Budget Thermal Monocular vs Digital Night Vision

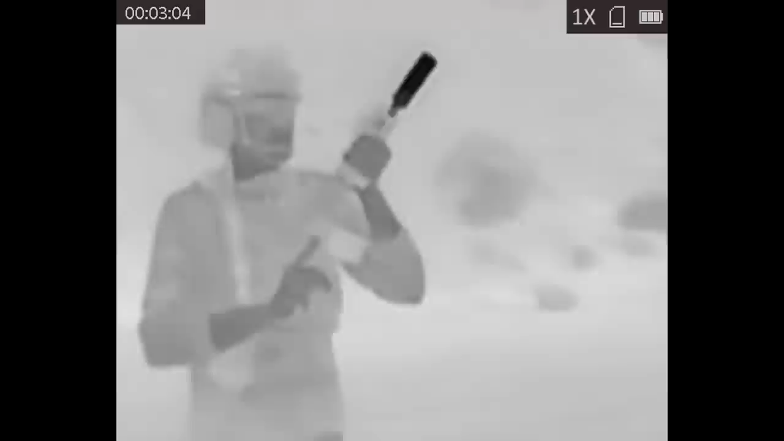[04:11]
identify targets and detect targets at a much longer range.
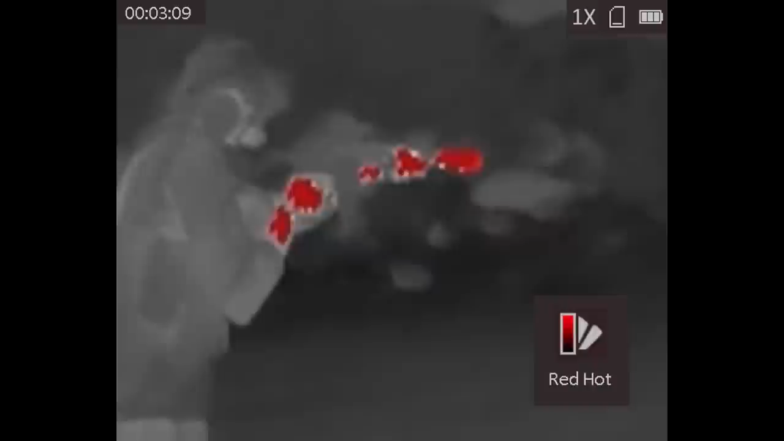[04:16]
AGM gives very useful data on the product listings for all of these devices on their website.
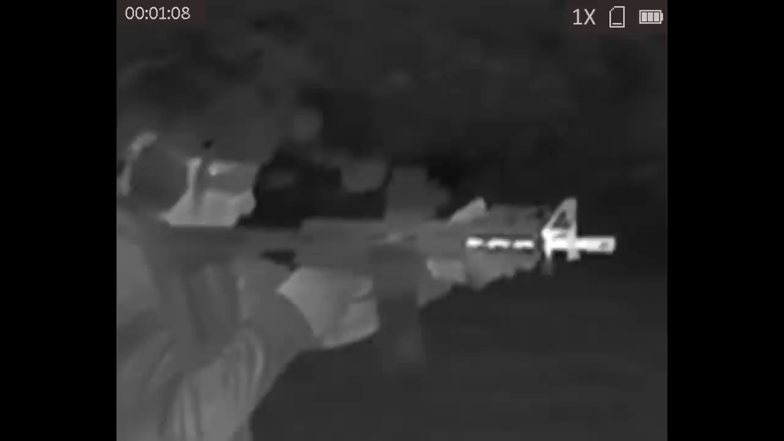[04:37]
AGM estimates that you can detect a human-sized target at 200 yards with the TM160.
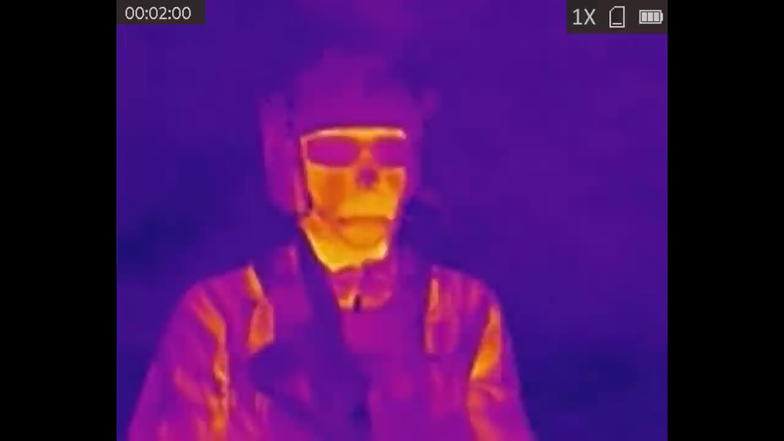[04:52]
At around 400 bucks, the TM160 is cheaper than pretty much all models of the Aurora camera, especially since they discontinued the sport.
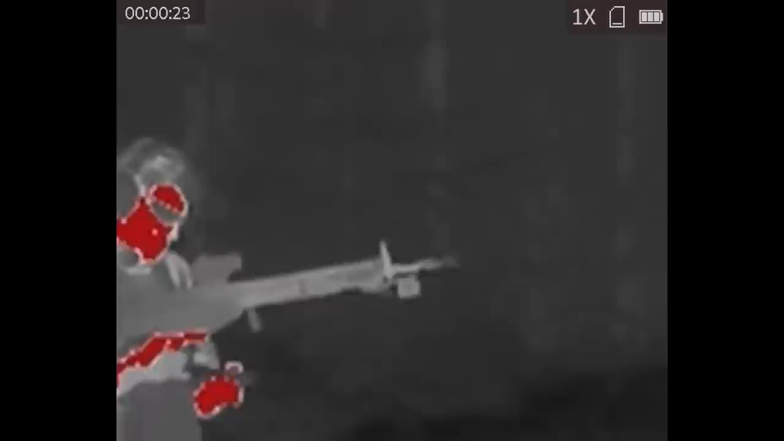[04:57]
It obviously has a significantly lower resolution than the Psyonix Aurora.
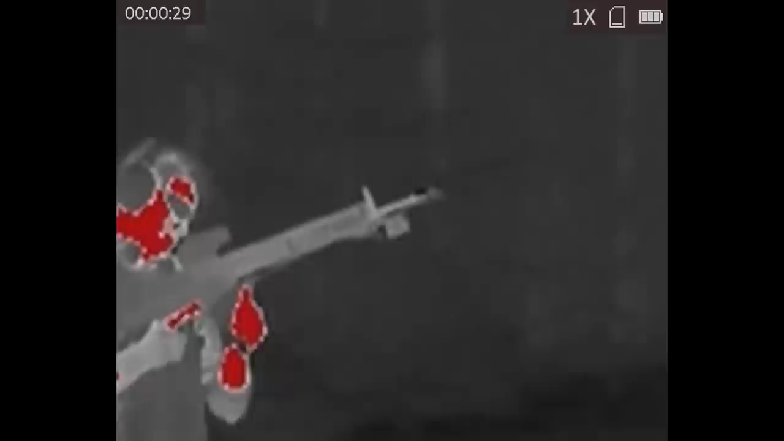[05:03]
However, the important thing to keep in mind here is that thermal doesn't care how dark it gets. It's not true night vision, but it works extremely well in extremely low light environments.
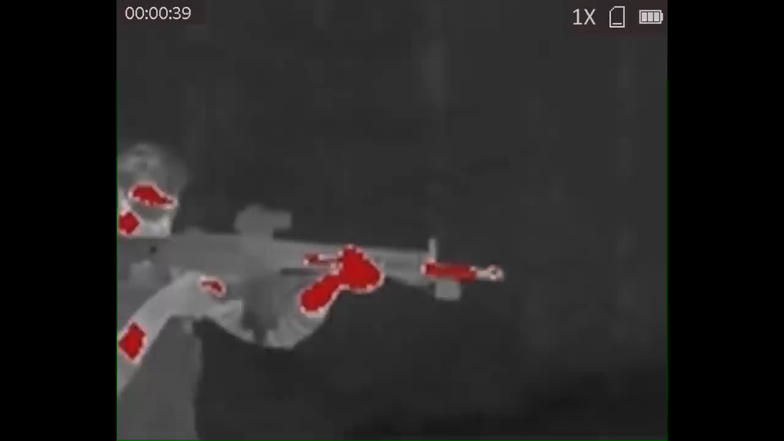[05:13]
In a high light environment, the increased resolution of the Psyonix Aurora will give you a greater identification range than the Micro TM160. In a low light environment, you might not see anything with the Aurora.
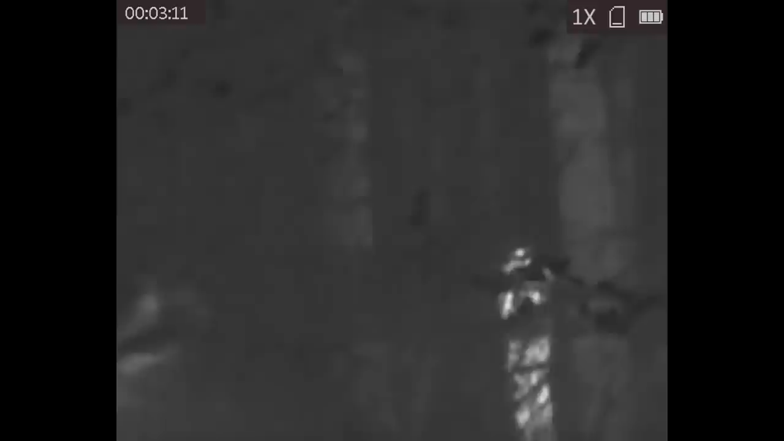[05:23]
The ASP Micro just won't care. AGM lists the refresh rate of the TM160 as 50 hertz.
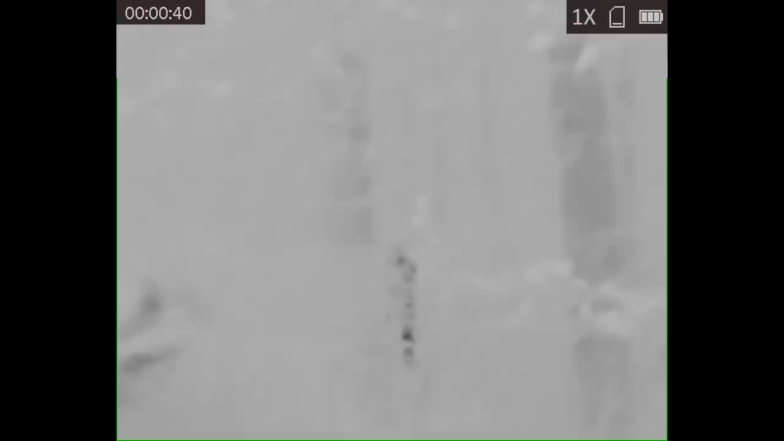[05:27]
I'm pretty sure that's interlaced and what you end up getting is 25 frames per second in the video.
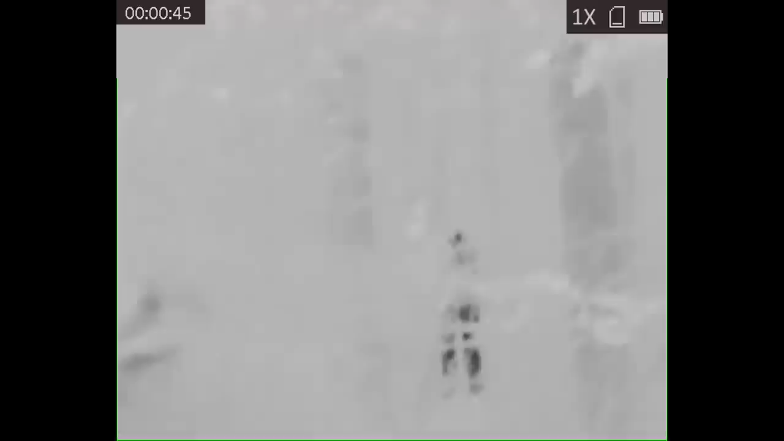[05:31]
And it seems like you get about 25 frames per second on the viewfinder as well.
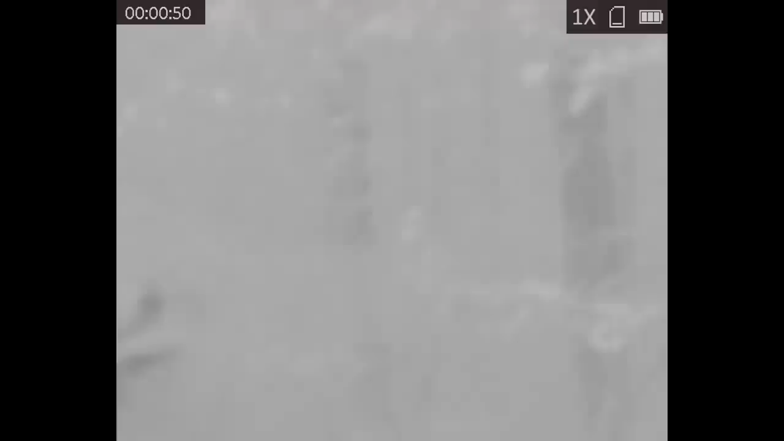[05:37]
I did a couple of different tests with the TM160 just to see how it performed. In one test, I recorded myself walking down a road to about 150 yards away from the device to test the four different modes. I found that the traditional white hot and black hot did provide the best contrast and the best identification. Fusion mode seems mostly like a novelty and red hot mode doesn't seem to add all that much to the basic white hot mode. It's kind of distracting and I think you're better off using white hot mode with the mark feature just to indicate what the hottest thing in the image is.
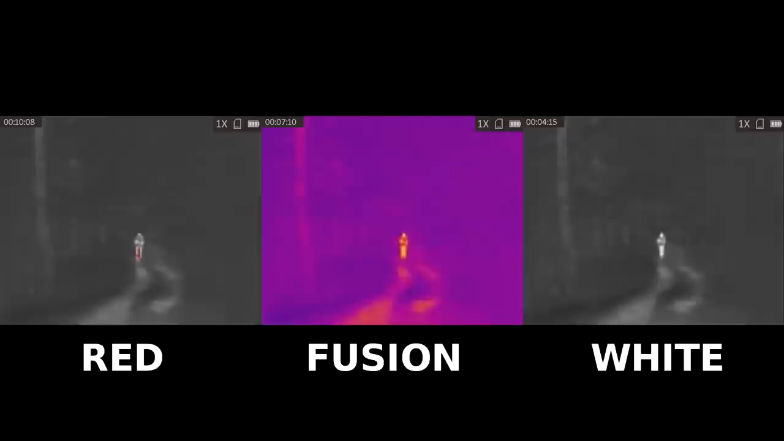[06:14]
Based on my tests, I think their numbers are about correct. At 100 plus yards, you can definitely tell that there's something there, but it's really only a small blob of indistinct pixels. At 50 yards is really when you can distinguish between human and animal, and you have to be pretty close before you can recognize who a person is under thermal.
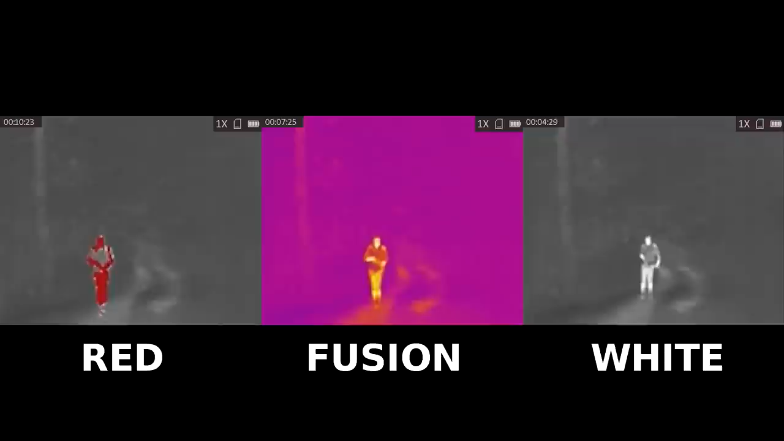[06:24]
I tested the TM160 looking off the side of the highway at a field and there were some animals out there,
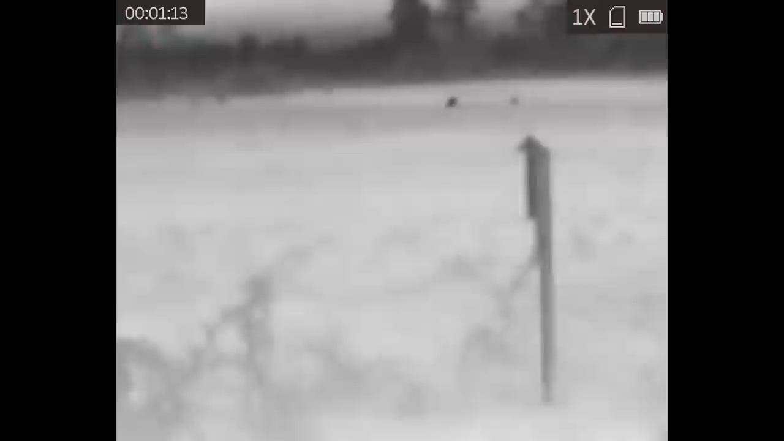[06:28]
but I really couldn't tell what they were.
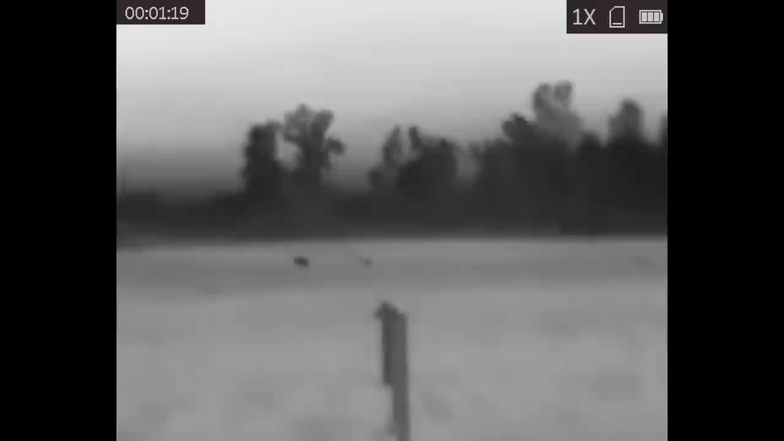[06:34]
Deer, pigs, dogs, sheep, cows, I don't know. Something.
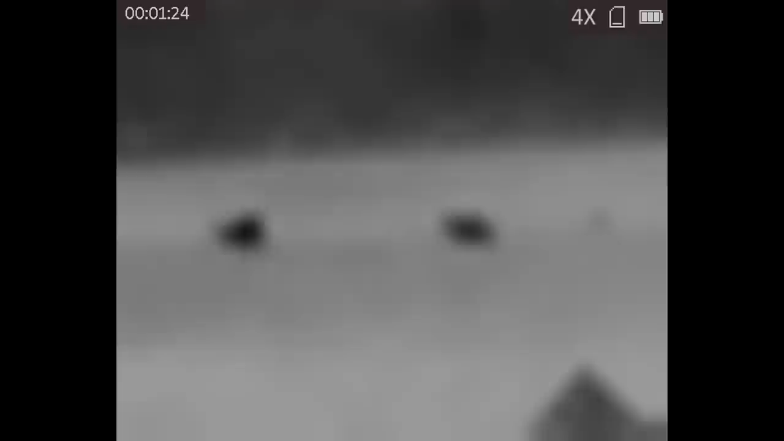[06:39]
They were definitely animals and they were definitely moving, but I really couldn't tell you much more than that. That was probably at about 75 to 100 yards.
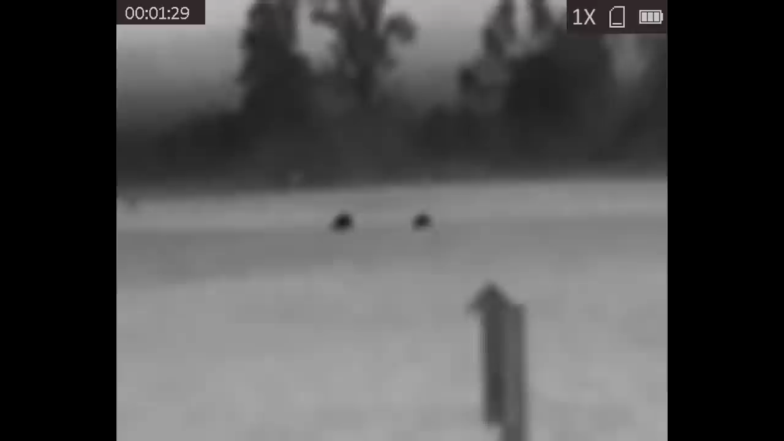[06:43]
I also did a side-by-side comparison of the TM160 and the Psyonix Aurora Pro. I pointed them across a big open field and I ran about 125 to 150 yards out and back.
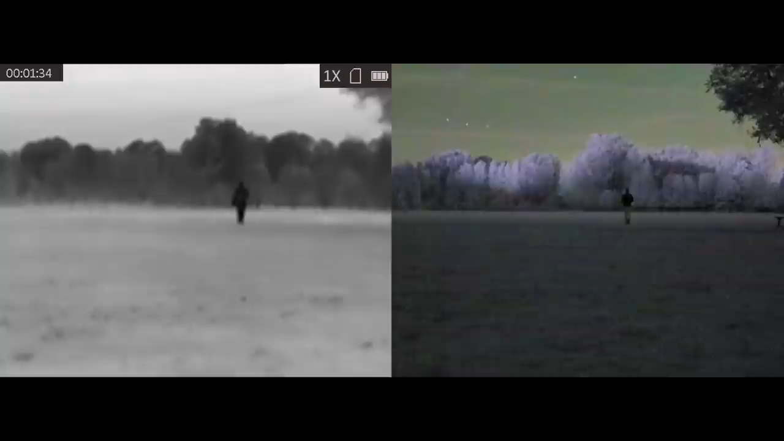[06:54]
Conditions were fairly dark. It was a clear night with a decent amount of light pollution and full moon. However, the moon was behind the tree line. Plenty of light for the Aurora Pro to work with.
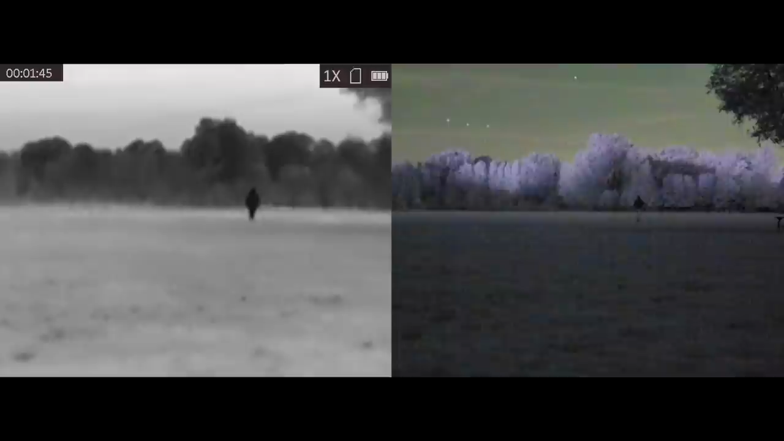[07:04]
Of course, the light level doesn't really matter to the TM160.
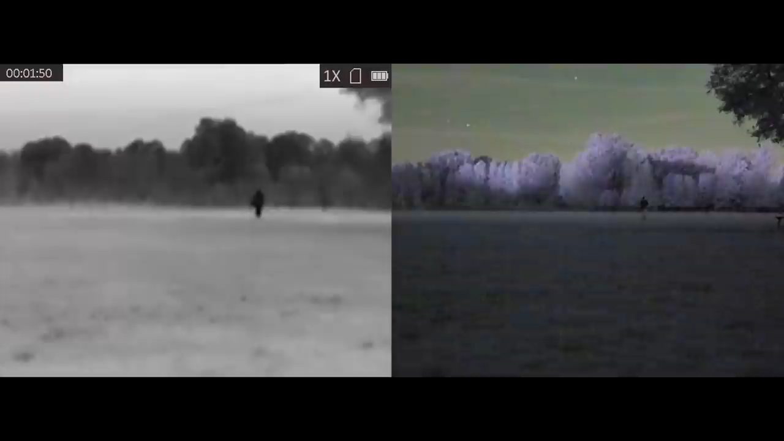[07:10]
As you can see, the contrast of the thermal camera makes it really easy to see that there's something out there. You can't really ID the target with either camera at that range and in those lighting conditions.
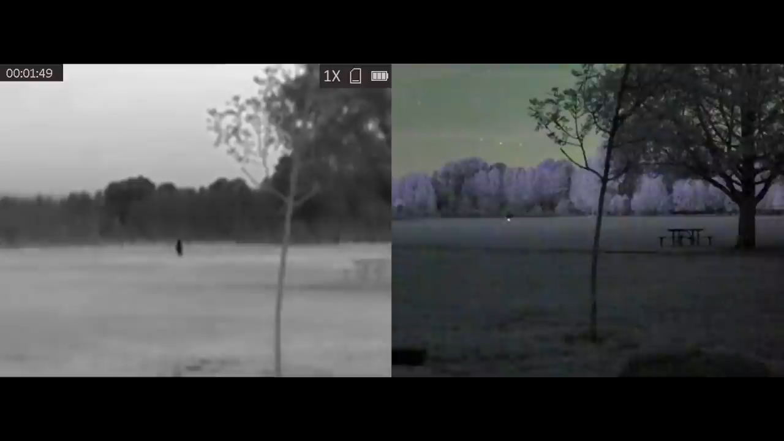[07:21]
One thing I forgot is the very bright IR proximity sensor on my phone, which is visible through the pocket of almost all of my pairs of pants. So when looking at this test, I would like you to imagine that you cannot see a bright purple light coming from my pants. Overall, I'm pretty impressed with the performance of the TM160, particularly given the price.
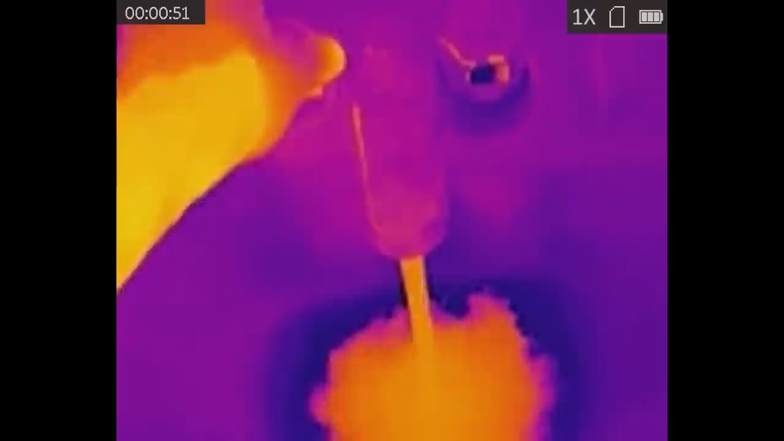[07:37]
What is the actual use case for a low-resolution budget thermal binocular?
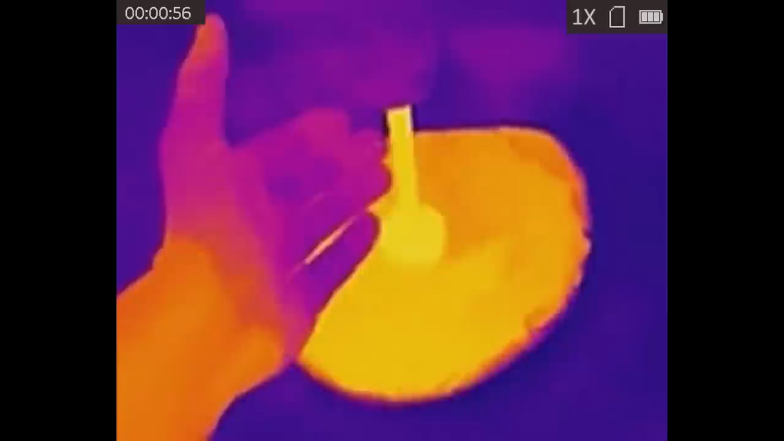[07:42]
One use is novelty. This thing is just kind of fun. It's a way you don't normally see the world.
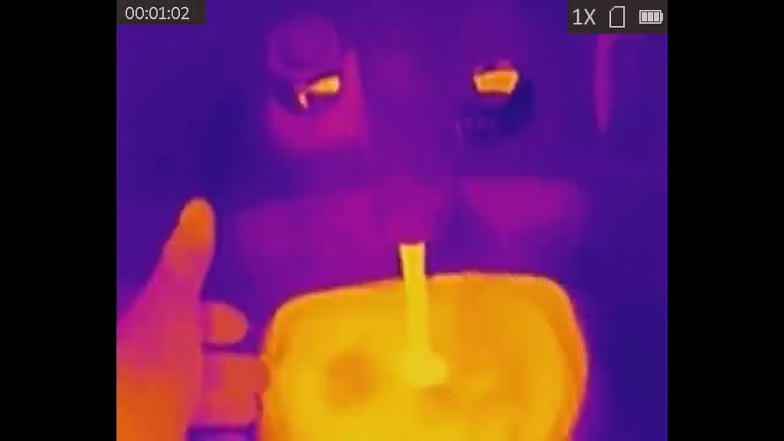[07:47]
It's kind of fun to do juvenile things like look at a toilet right after you've taken a leak in it,
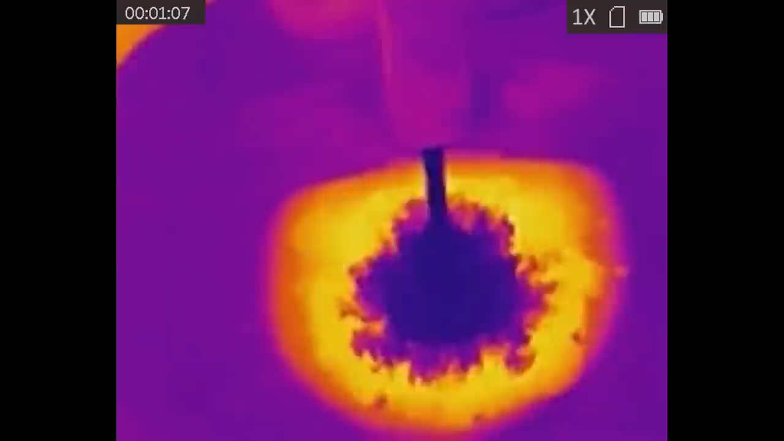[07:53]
or turn on the hot and cold taps alternately in the sink just to see the pretty colors, or walk around the neighborhood at night trying to find cats.
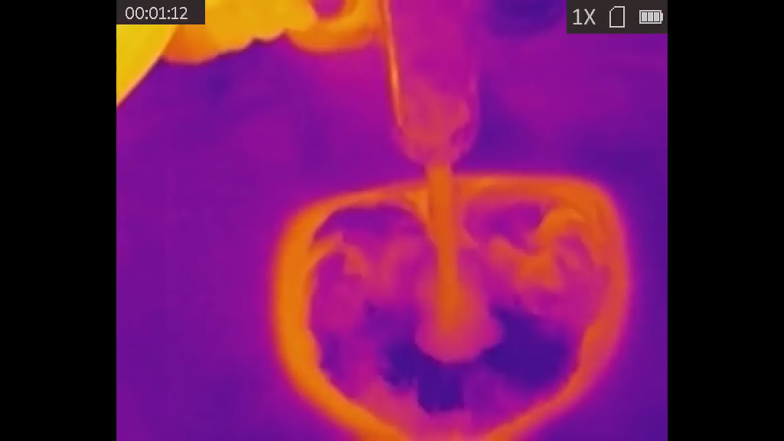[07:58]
As far as practical uses go, this is not really a night vision device, and it's definitely not a wearable device.
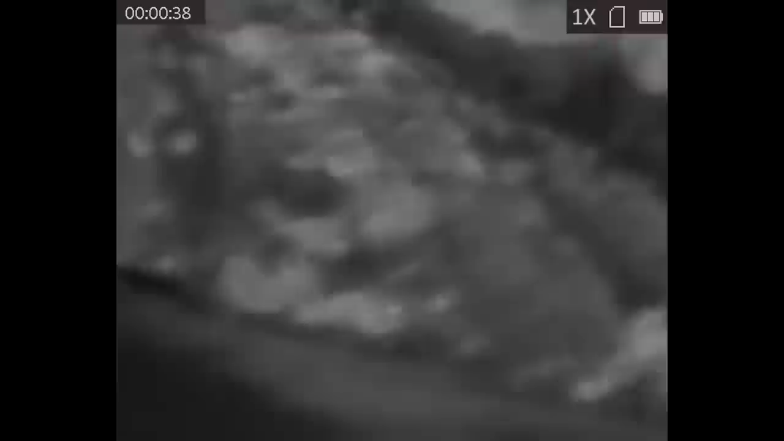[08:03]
You should not be shooting with this thing, and you cannot navigate with it. You really can't walk with it. The image does not collimate to your eye. The refresh rate means that it lags pretty badly, just like an Aurora Pro at lower frame rates.
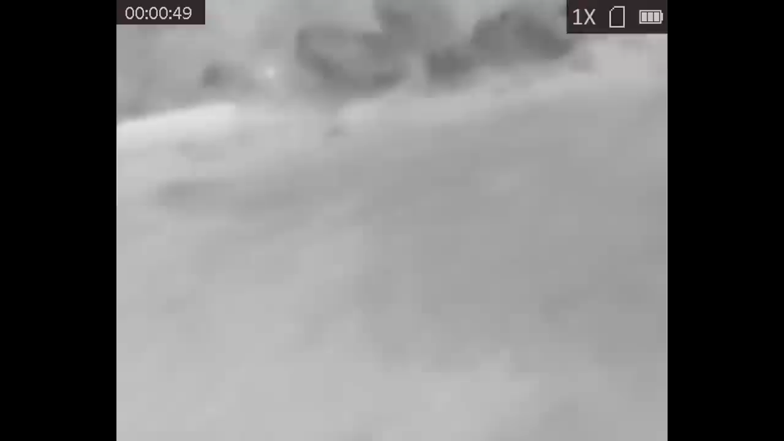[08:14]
The eye relief is extremely short, and the mounting options are just non-existent.